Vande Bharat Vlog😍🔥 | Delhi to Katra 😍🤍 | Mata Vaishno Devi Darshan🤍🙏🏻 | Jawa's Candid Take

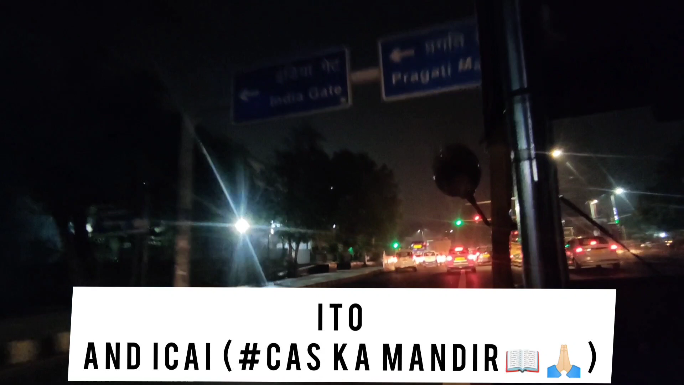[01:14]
लगा हुआ जाम सुबह सुबह जाम यार हद है दिल्ली की
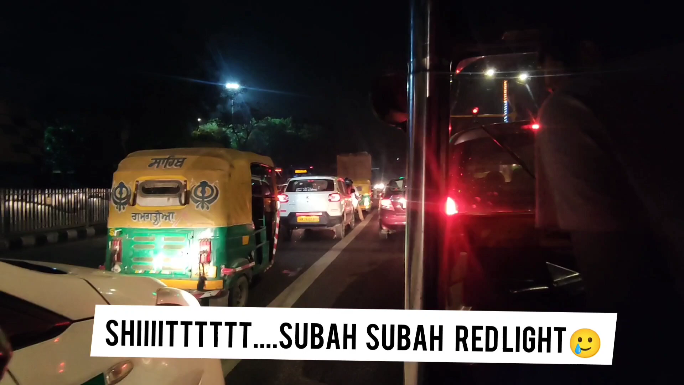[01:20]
बट हमारे भैया जुगाड़ू हैं ये लेकर साइड से लगाते हुए
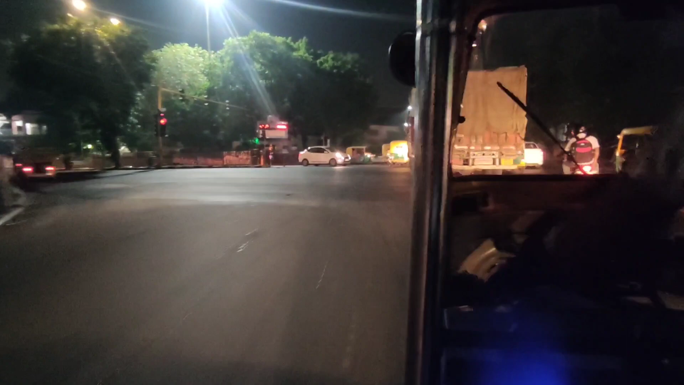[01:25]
और फिर ट्रक अड़ गया आगे
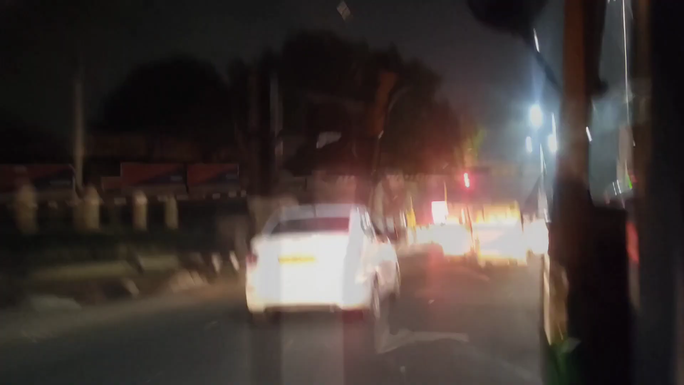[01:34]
और भाई साहब फिर से रेड लाइट कमाल है